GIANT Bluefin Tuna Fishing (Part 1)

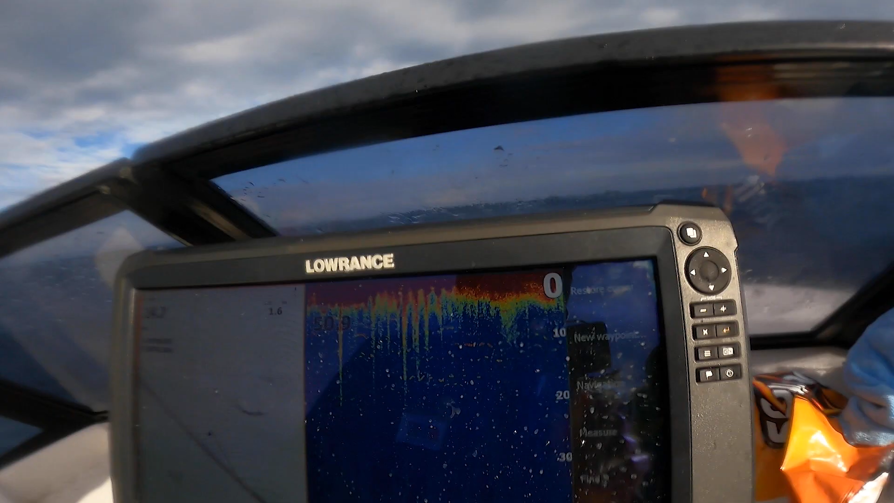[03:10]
But we're marking some fish, so we threw a few pilchards and got livey out. Just see if anything happens.